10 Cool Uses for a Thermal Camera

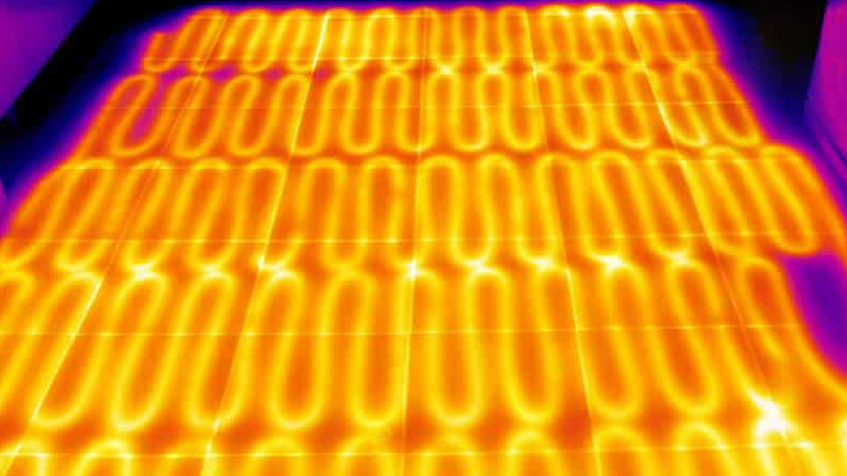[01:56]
the need to tear it all apart while looking for the leak. Number 5.
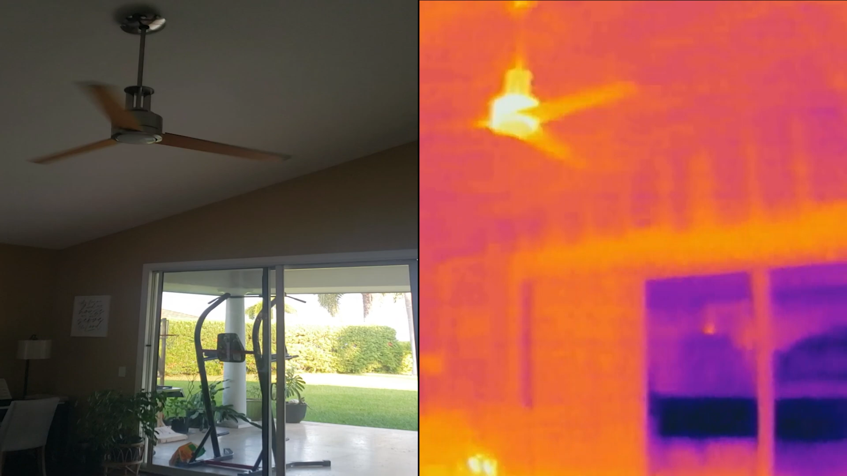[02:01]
Checking the insulation in your walls and ceilings. What you are looking at here is an example of bad insulation.
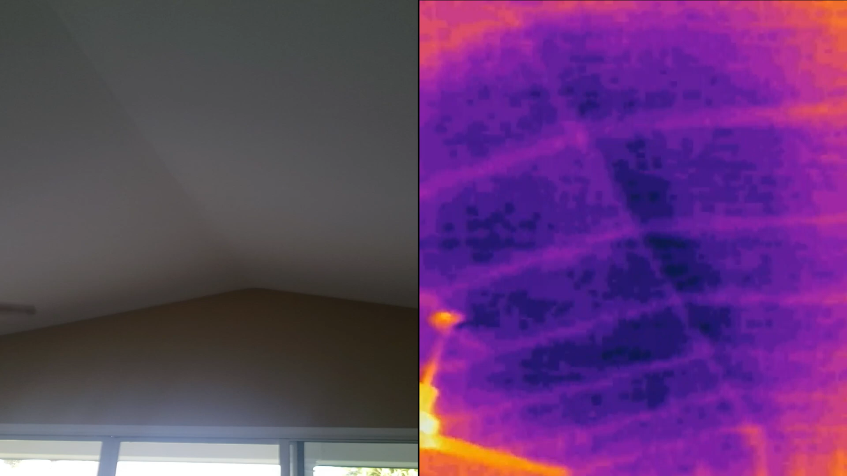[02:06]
This is the ceiling in our living room early in the morning after it had all night to cool off.
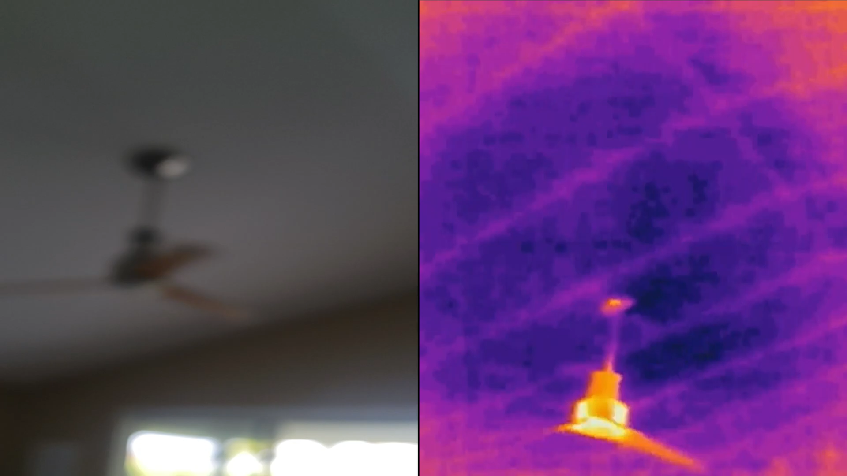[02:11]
And here's what it looks like in the afternoon. It gets super hot.
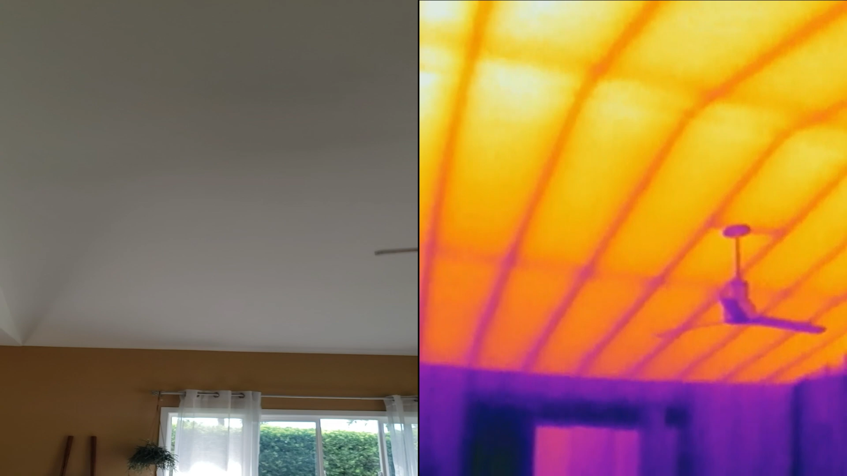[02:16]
But I'm sure that your ceilings and walls are probably much better insulated, so you would only use this camera to spot areas that are lacking insulation.
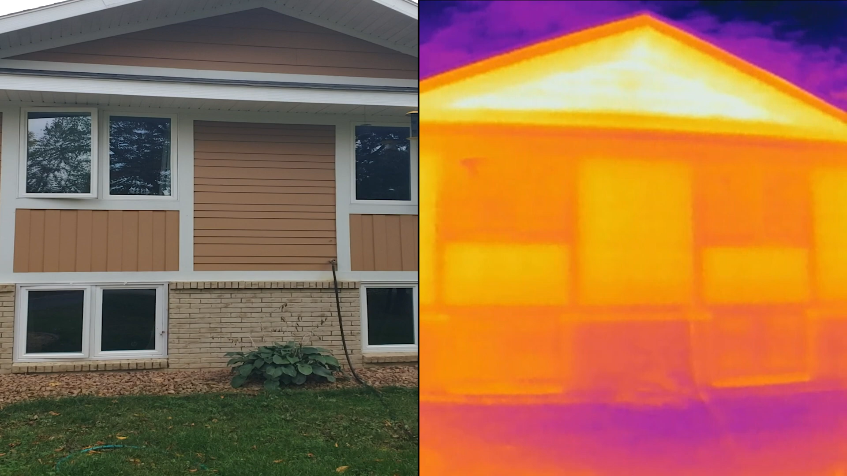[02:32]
We see here that, as usual, the attic is the hottest spot. But make sure you do this when it's not very sunny outside, otherwise the heat from the sun will mess with the thermal imaging.
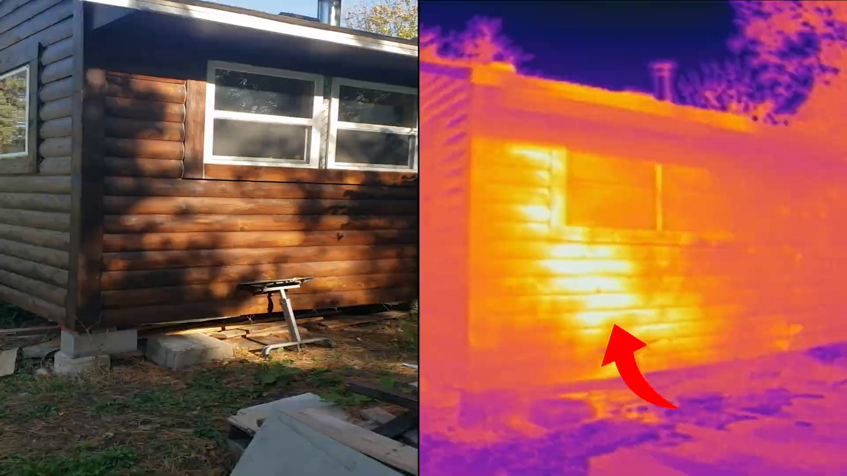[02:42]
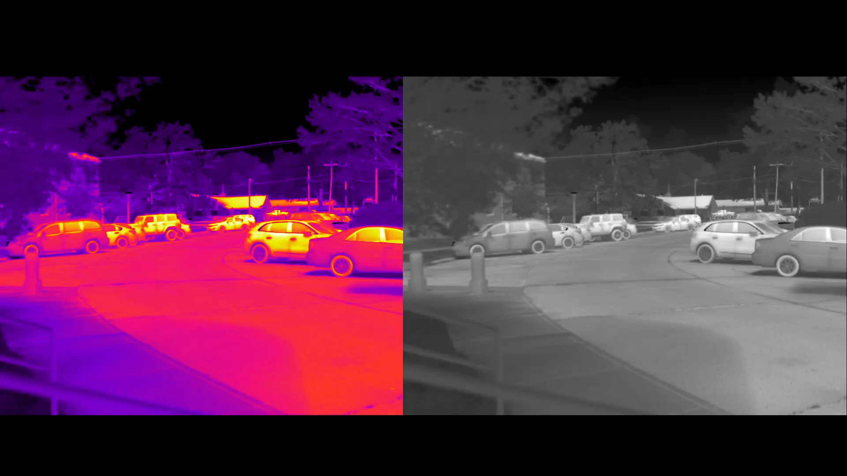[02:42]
Another thing to keep in mind is that a thermal camera will detect reflected temperature off of glossy surfaces or reflections,
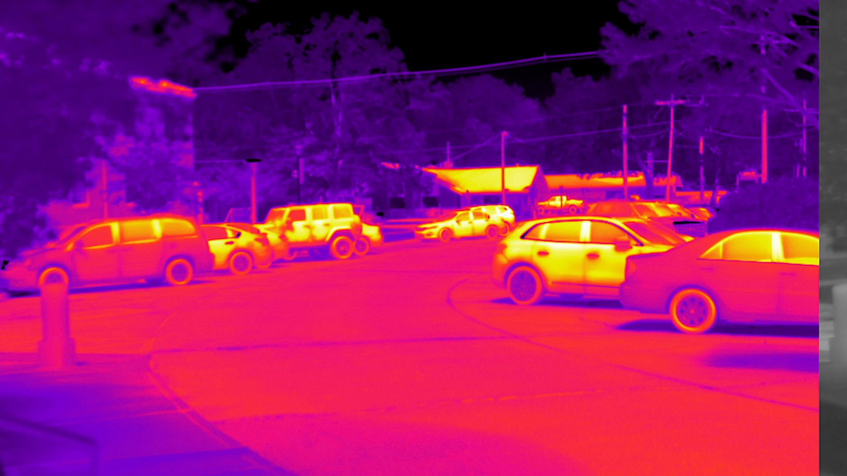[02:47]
like how you can see me in the window here.
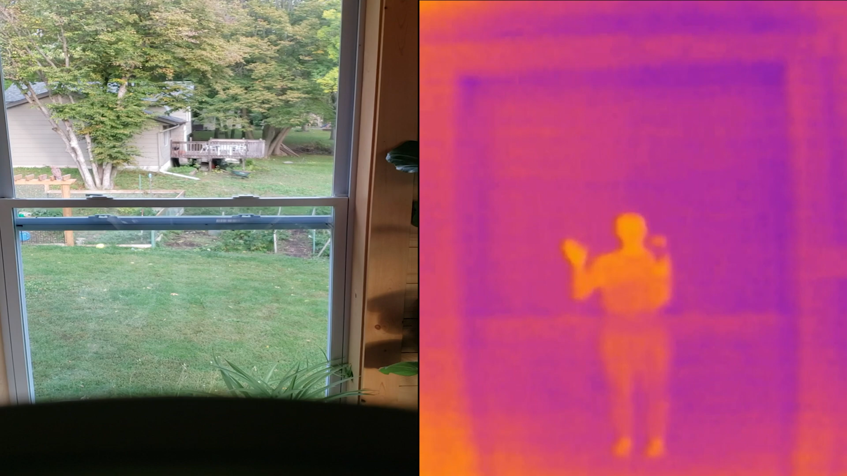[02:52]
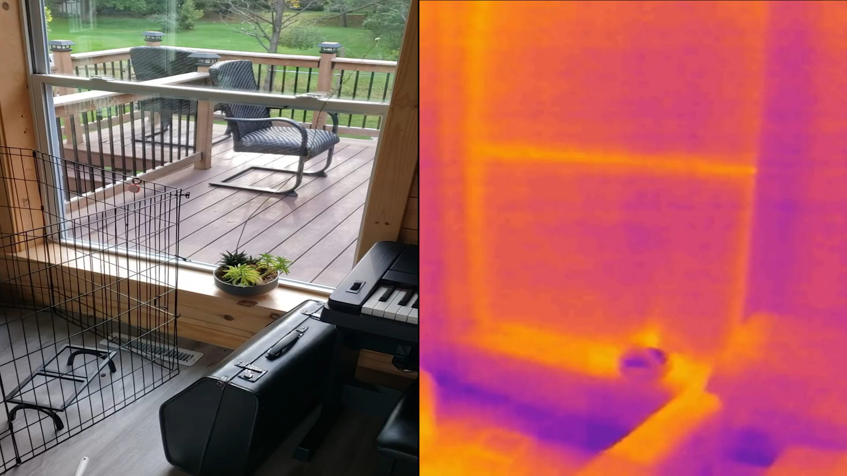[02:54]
And talking about windows, number 6 is checking window insulation. Much like the door seals, you can also check how well your window seals off the air. Areas that show up colder or hotter on the camera mean that there is a bad seal in that spot.
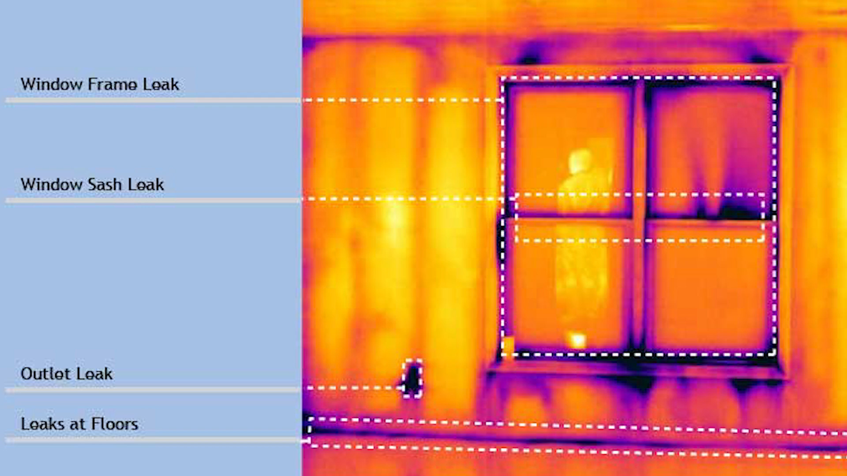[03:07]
Adding some weatherstripping may be all that is needed to get that fixed.
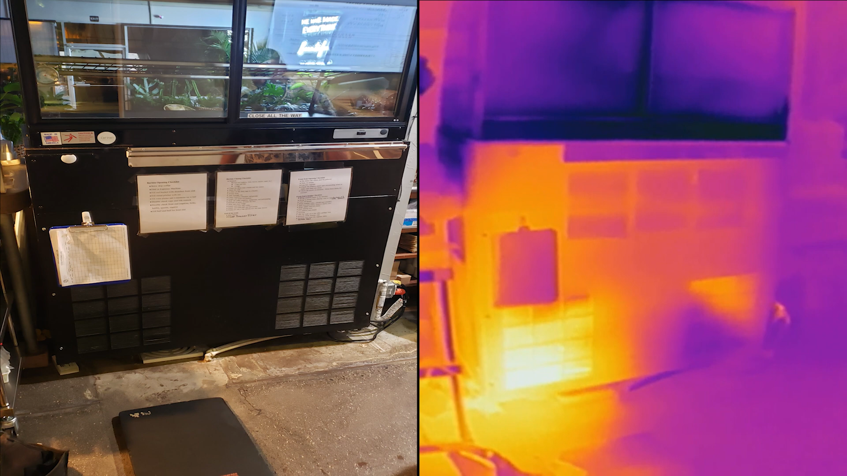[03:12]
Number 7 is checking condensers. Sorry, I didn't get a chance to film this video on my phone, but here's what the condenser unit looks like inside of a refrigerated display case.
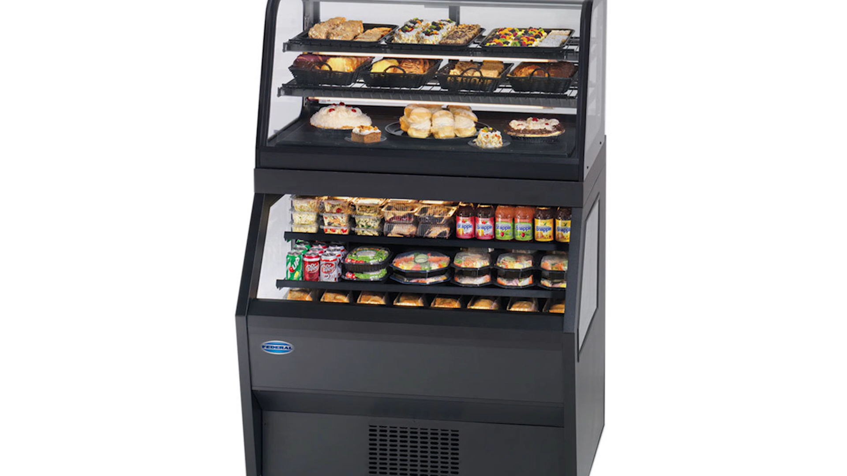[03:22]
With the thermal camera, you'd be able to quickly tell if the compressor is overheating, and it's kind of neat to see the discharge side of the compressor and how it totally lights up on this camera. We can see here that the refrigerant is the hottest at the top of the condenser coil, and as air blows over it, it cools off as it goes down the coil.
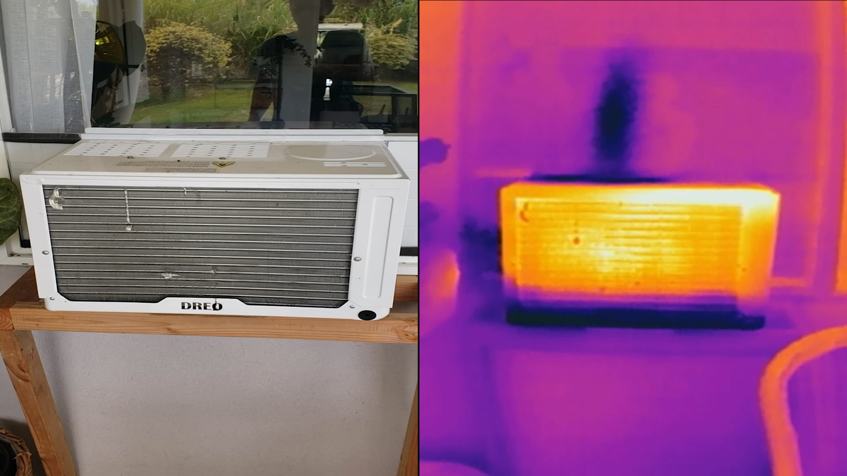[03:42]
And here's what a window air conditioner looks like. Notice how it's the hottest on the top as well. The blue section on the bottom is where the water drain pan is, and the blue that we see on top of the unit is where the condenser fan sprays some of that water out through the grate above. Here is the view from inside the house, and of course the section that is dark is where the cold air blows out.
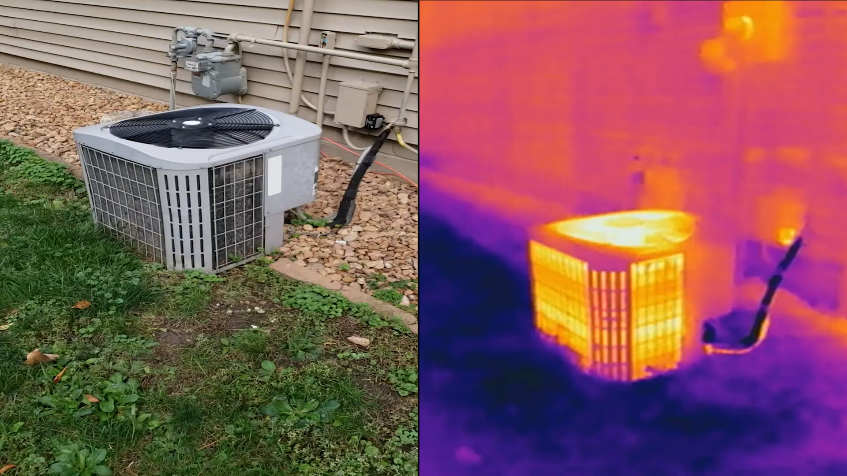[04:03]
And one more, an example of what a split unit condenser would look like while it's running. It looks like the motor is another component that gets rather hot while the unit is running, and if a motor is burnt out, it would probably light up twice as bright on the camera. On a refrigerator, the condenser fan and compressor is usually located on the bottom,
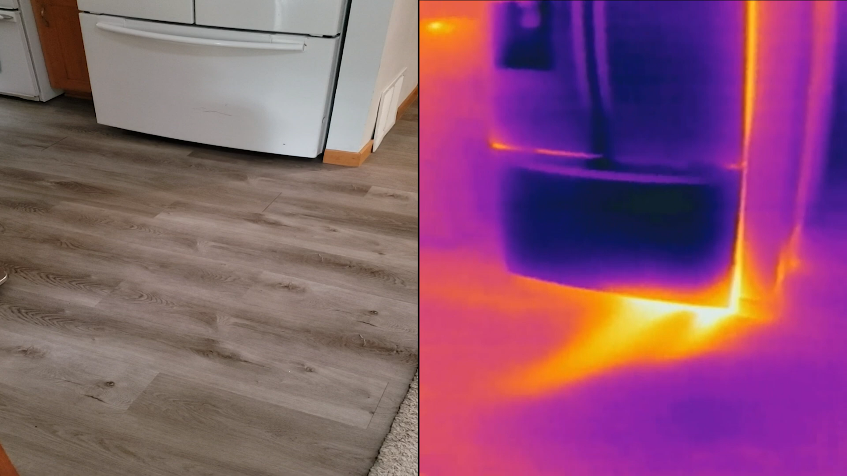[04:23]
and here we can clearly see that the fan is pushing the hot air out on the bottom right side.
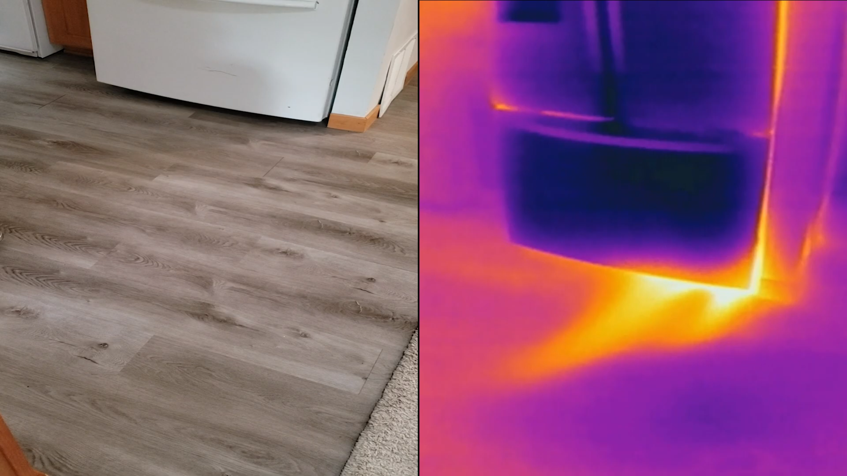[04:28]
Just as an experiment, let's go ahead and open the freezer for about 30 seconds.